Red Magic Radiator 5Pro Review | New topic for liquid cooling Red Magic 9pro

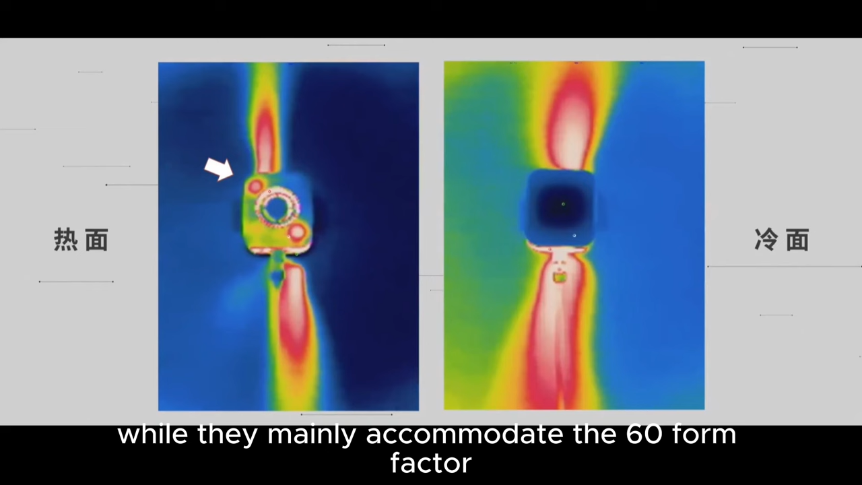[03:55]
As for the air ducts, while they mainly accommodate the 60 form factor, they preserve both upward and downward airflow to prevent disrupting the manual and infrared perspective.
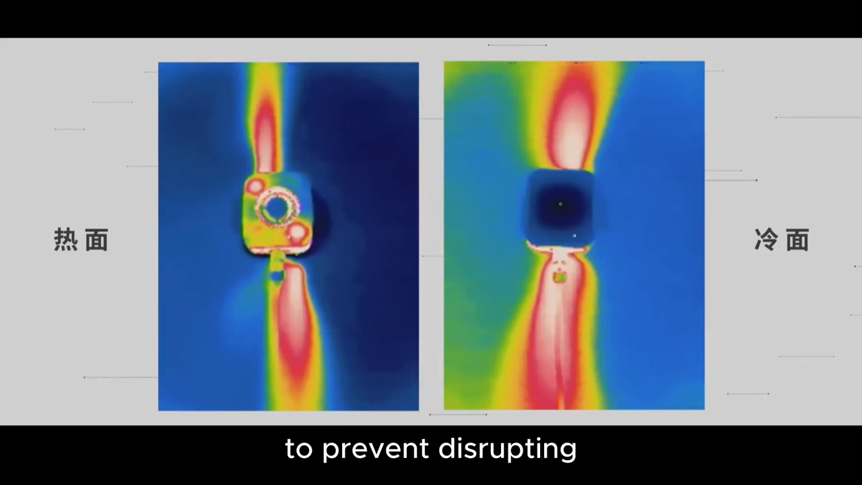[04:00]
This design seemingly avoids heat recirculation from heating up the phone.
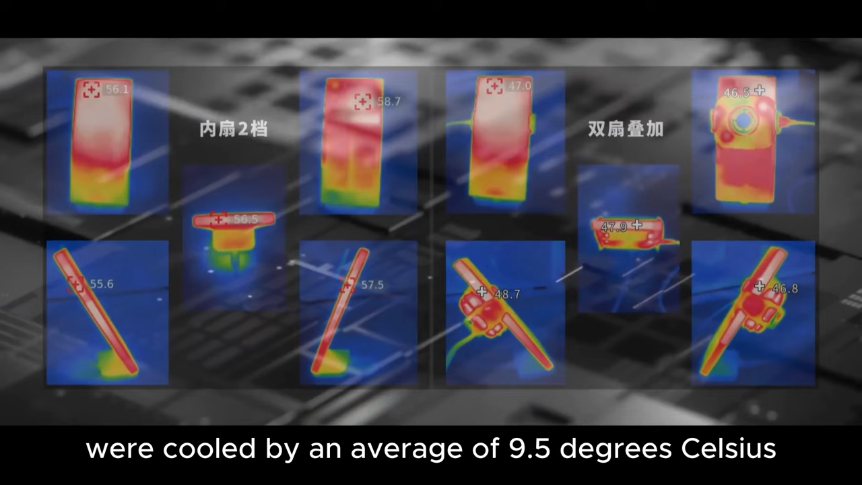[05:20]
The CPU's heat was reduced by 6.9 degrees Celsius, the GPU's by 6.8 degrees Celsius,
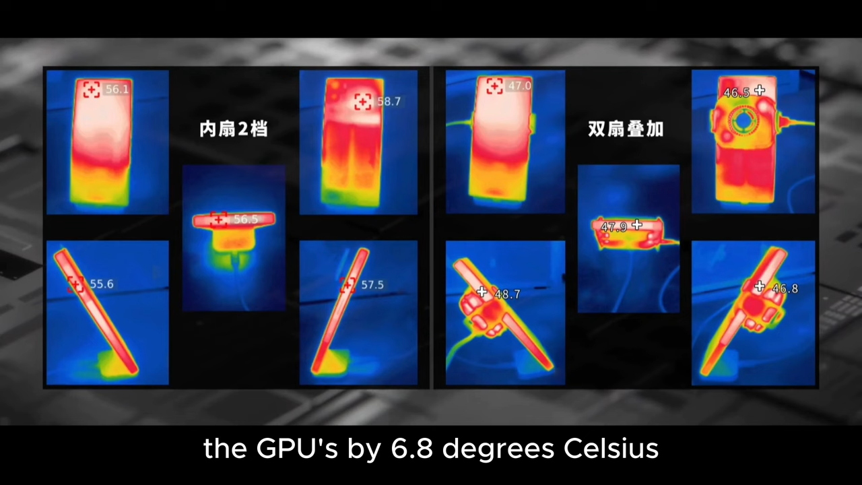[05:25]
and the battery's heat dropped by 11.3 degrees Celsius.
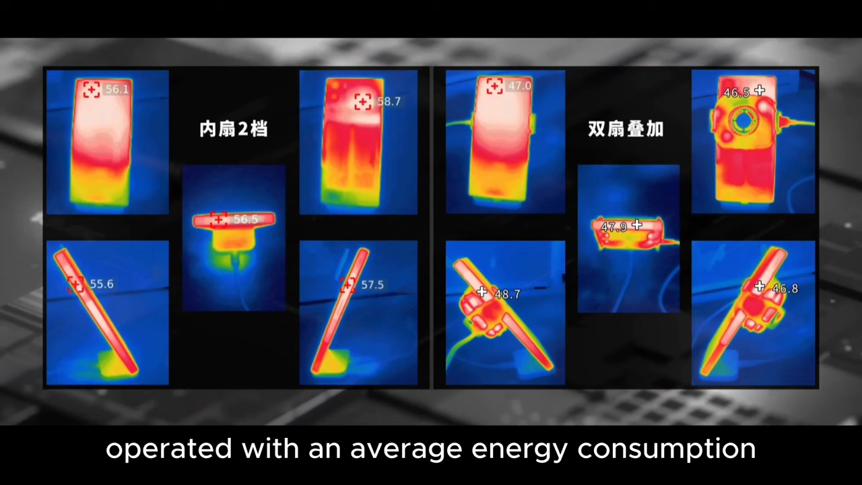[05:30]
The Red Magic operated with an average energy consumption above 13 watts when in performance mode, which is noteworthy.
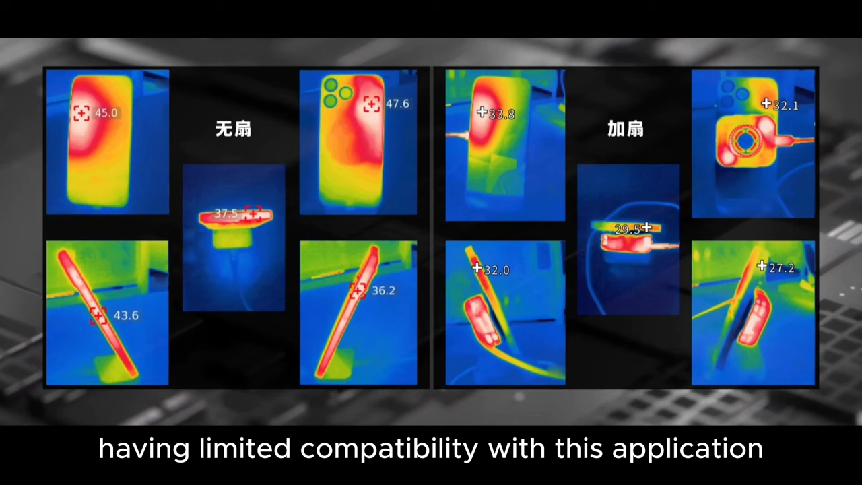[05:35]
The iPhone, having limited compatibility with this application, understandably had a very low temperature. The highest average spot temperature dropped by almost 11.1 degrees Celsius.
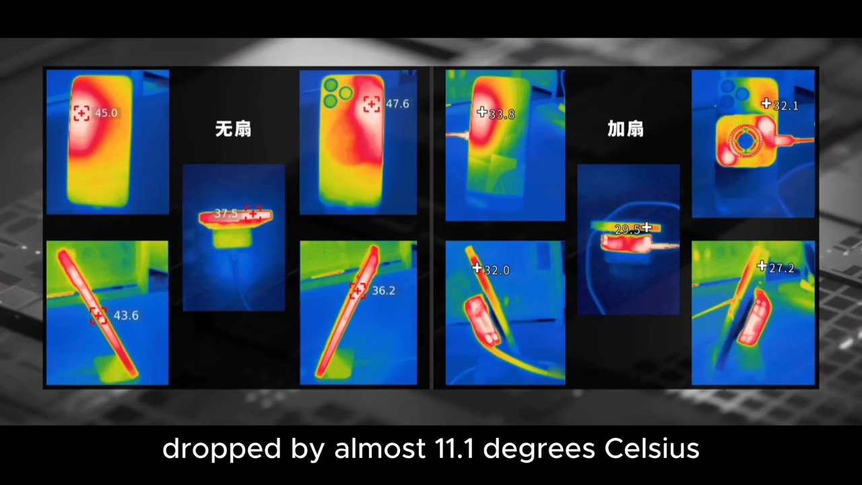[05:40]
Certainly any colder, and it would barely register on the thermal sensor.
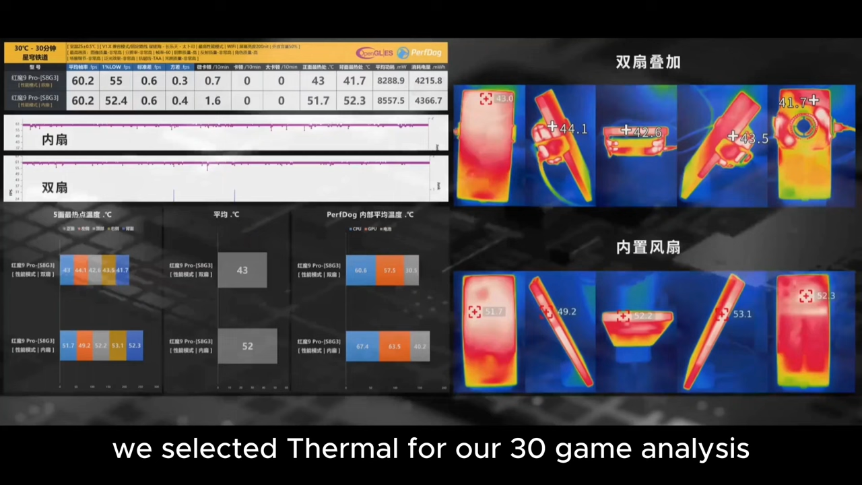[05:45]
We selected Star Metal for our 30-game analysis, predicting it would induce more heat.
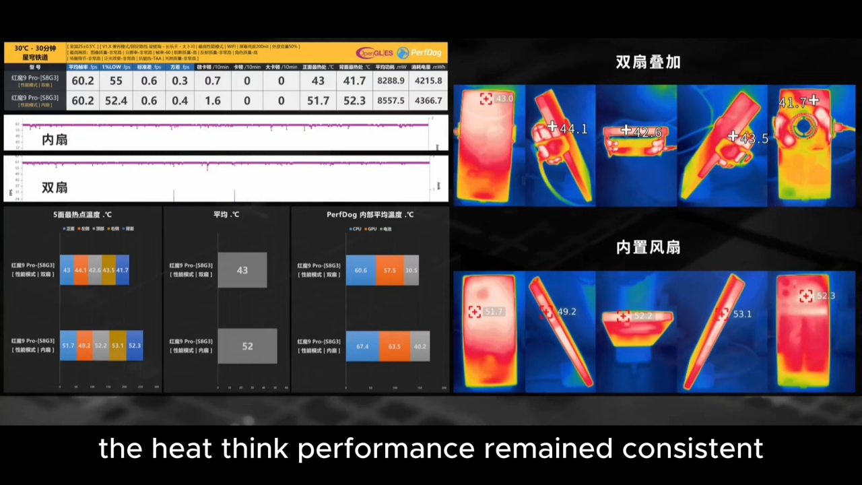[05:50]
Even with the room temperature at 30 degrees Celsius, the heat think performance remained consistent with earlier intense testing, showing reliable cooling.
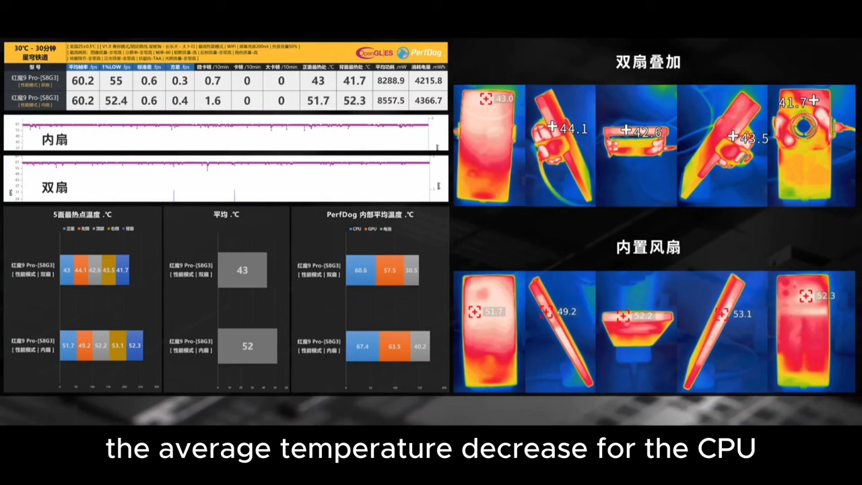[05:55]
The average temperature decrease for the CPU, GPU, and battery were 9 degrees Celsius, 6.8 degrees Celsius, and 6 degrees Celsius correspondingly,
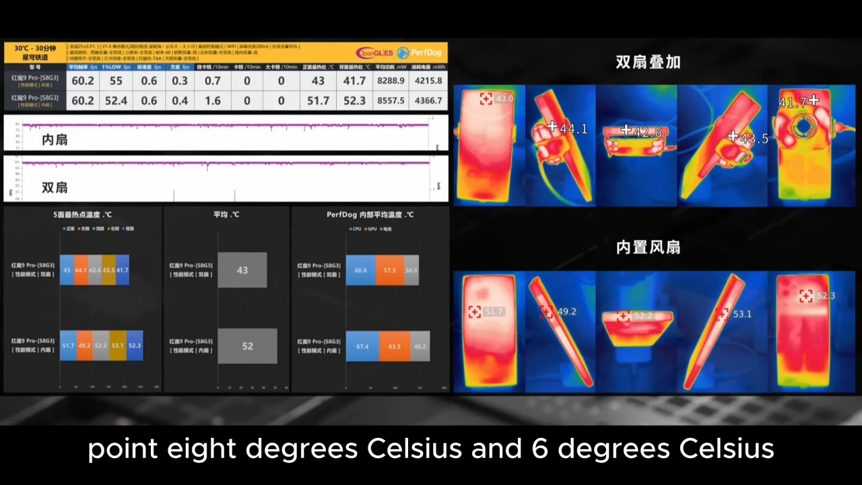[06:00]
with the battery temperature falling by 9.7 degrees Celsius.
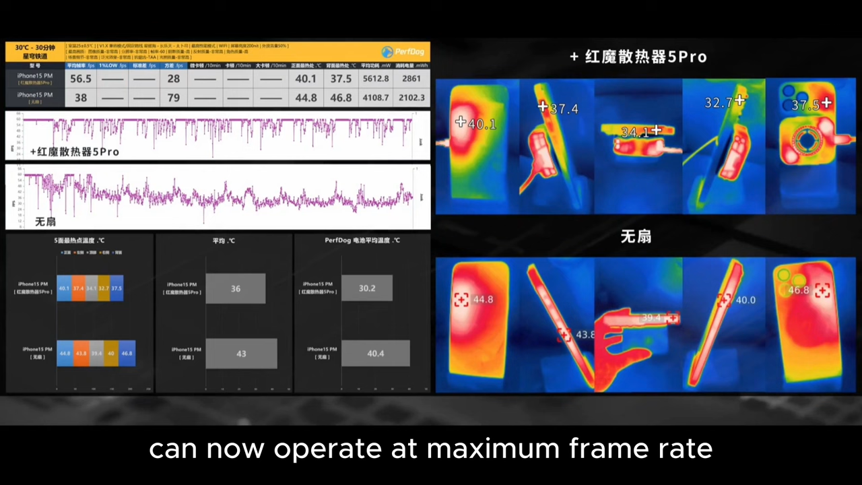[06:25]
Regarding temperature, the mean temperature saw a 7 degrees Celsius decline across the device, with the battery's heat also diminishing.